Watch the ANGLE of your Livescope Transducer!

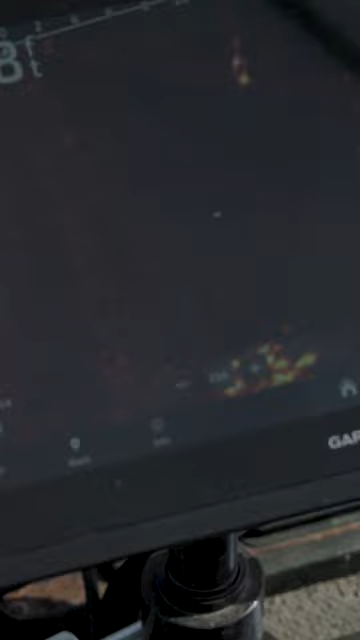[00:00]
What I'm fishing today is just an eighth ounce jig. I've got it topped with a, you can see two signatures going down in the water. Get it cleared up just a little bit better.
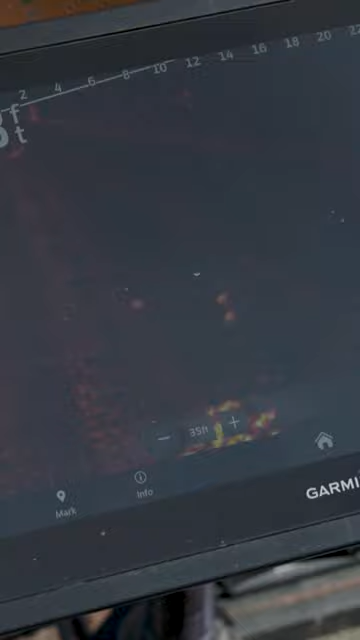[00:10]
So this is my weight that I put on it because we're fishing so deep and the bottom one is the jig. Right above that plus symbol there's a fish sitting right there.
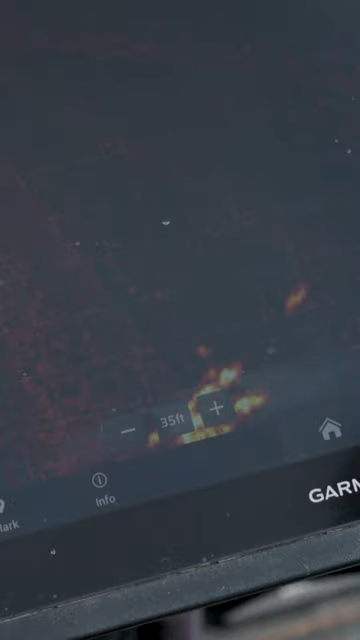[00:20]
So we're going to go down and see if we can't get his attention.
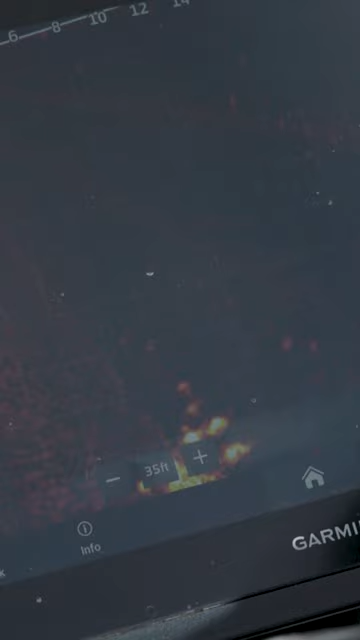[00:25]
His buddy reacted.
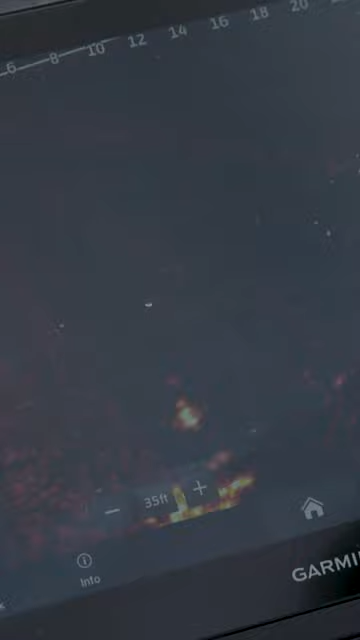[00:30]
What we're doing there is pulling it away from him a little bit trying to get a reaction bite and he quit on us. We're going to drop right on down and do it again.
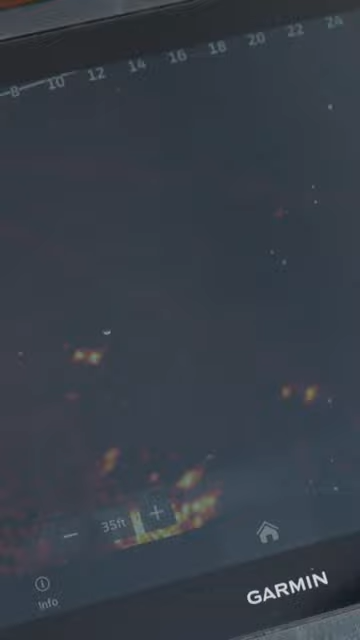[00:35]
Something that is so important that people don't think about is if you'll watch right here,
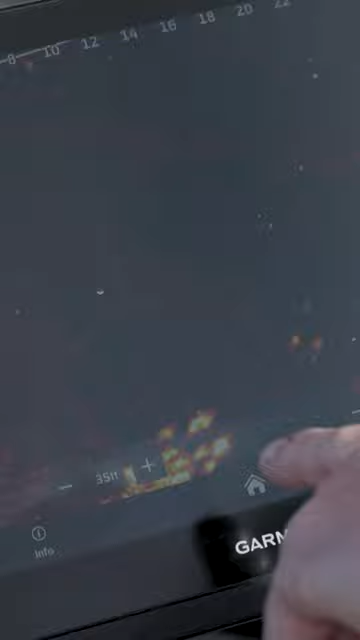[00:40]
this is the fish and see how bright and in the picture he is.
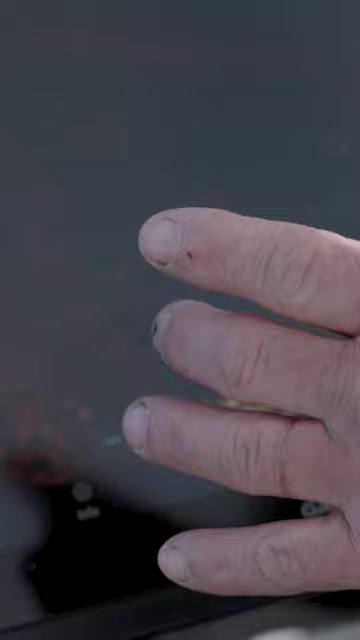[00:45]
And as I rotate my trolling motor, the transducer, you can see how my jig is getting brighter.
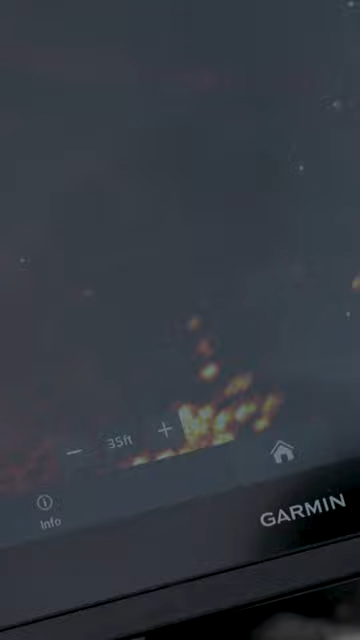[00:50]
So what I'm doing is basically trying to adjust
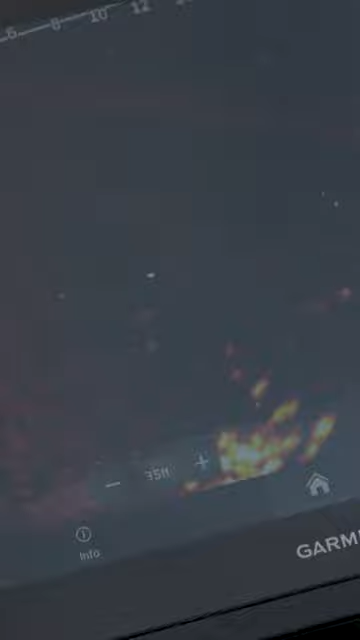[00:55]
where my lure is in relationship to the fish.